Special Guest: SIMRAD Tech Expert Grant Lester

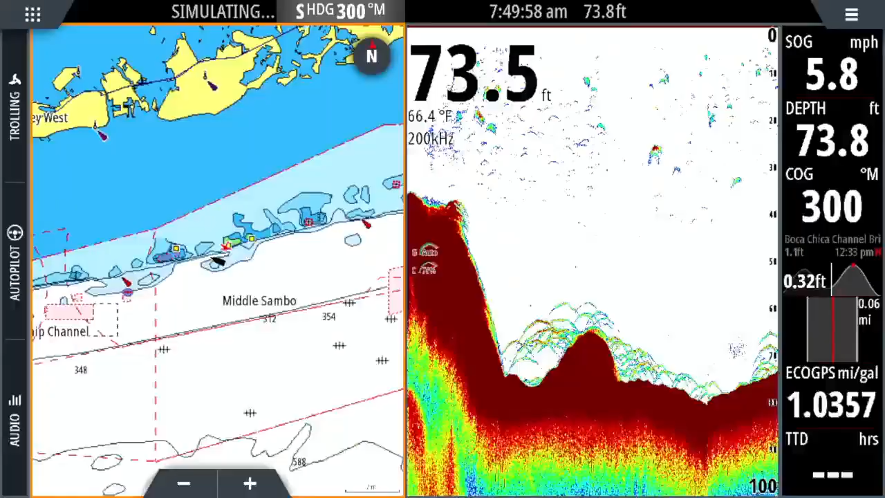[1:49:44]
On screen: water 66.4°F, speed 5.8 mph
So a little bit about it. Full 1kW sounders right into the back of the unit. Remember, keep it layman's terms for the average dumb guy like me. Okay. Right. Thank you. So 1kW means that you can do easy transducer plugins right into the back,
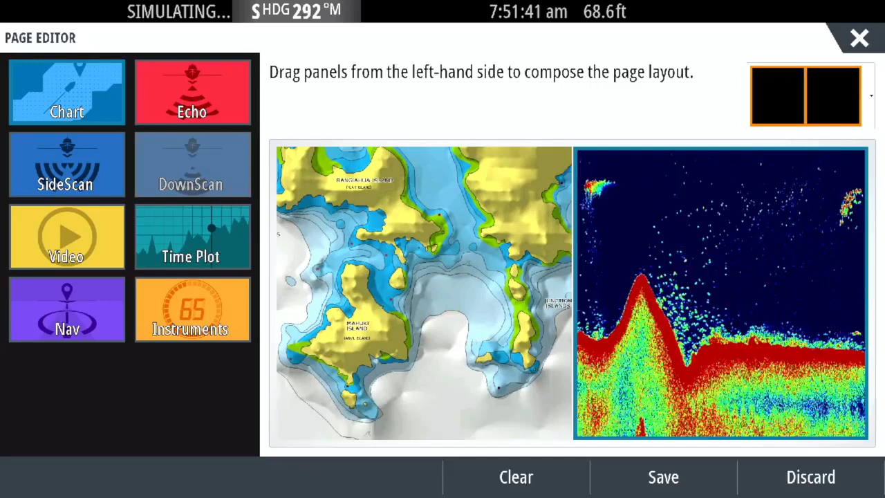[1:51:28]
You can do up to 4 screens at once, and then you can flip-flop whichever ones you want to put in whatever corner.
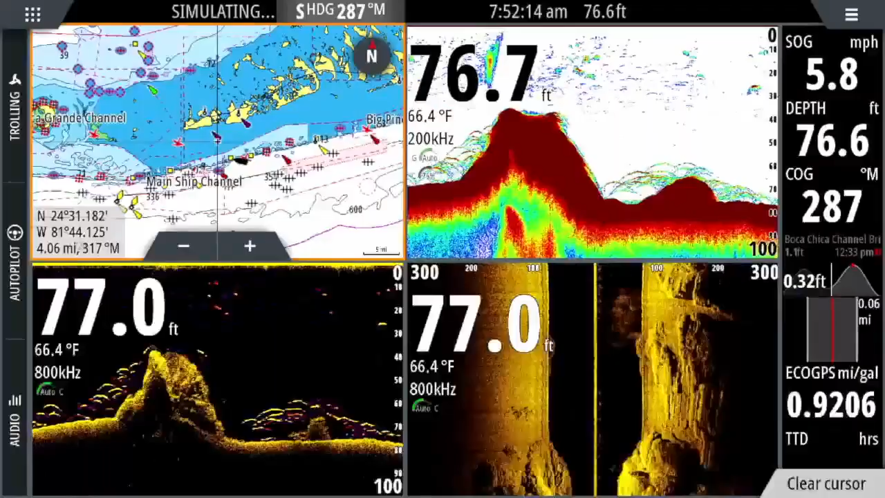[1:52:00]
On screen: water 66.4°F
The sounder, you're going to be able to ping things a lot better and visibly see the changes on the screen because of that. Okay.
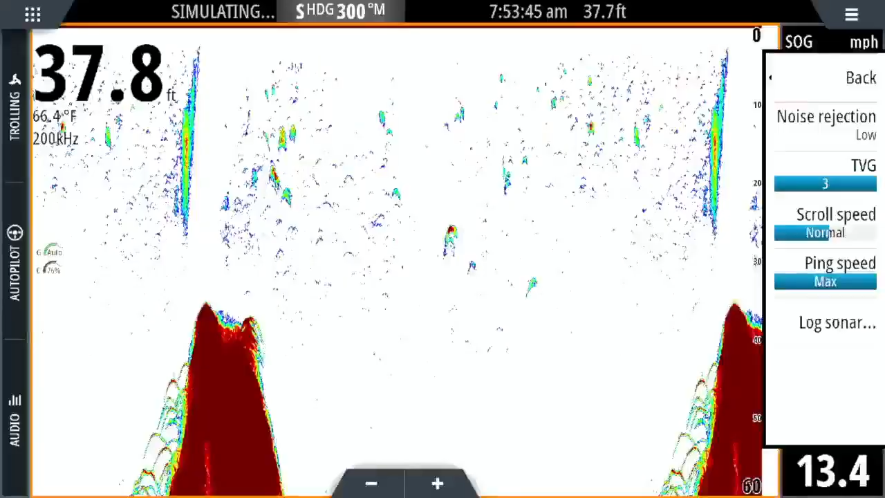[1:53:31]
On screen: water 66.4°F
you can come in and you can mess with your palette colors. Okay. Change all that, but we have a nice hidden feature down at the bottom that not a lot of people know about. It's called bottom coloring. Bottom coloring, okay.
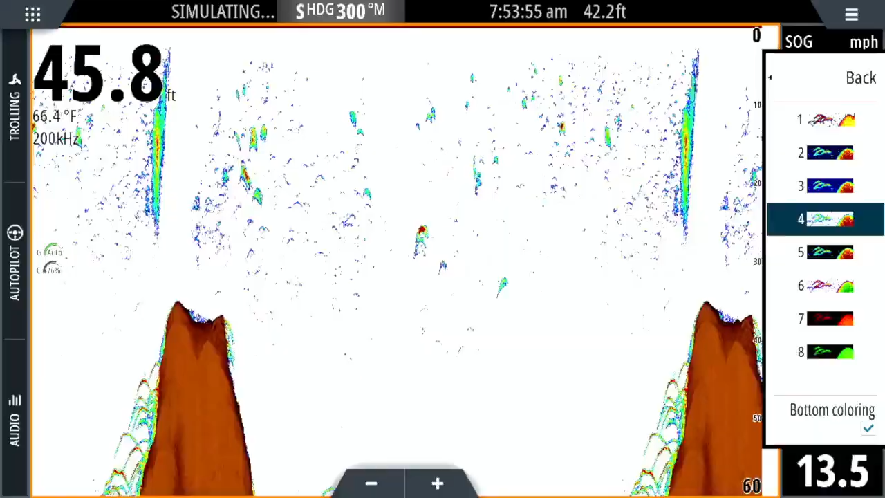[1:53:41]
On screen: water 66.4°F
That solidifies the entire ground. So all the hard bottom that your sounder is pinging solidifies it one color, and then we'll use the sonar technology to help highlight what's just above it. Are these actually, Joe, am I reading this thing with you right?
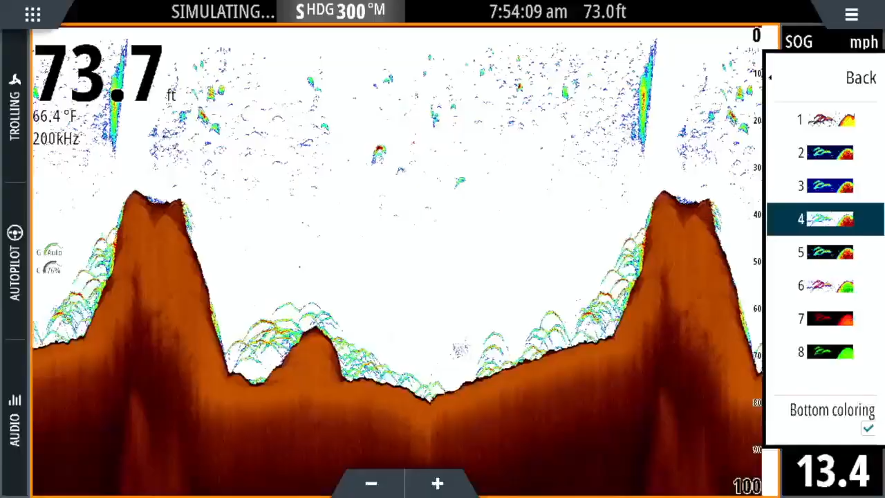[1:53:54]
On screen: water 66.4°F, speed 13.4 mph
Are those actually rock ledges and bottom ledges and stuff? I mean, you're showing on the screen right now? Right here? Yeah.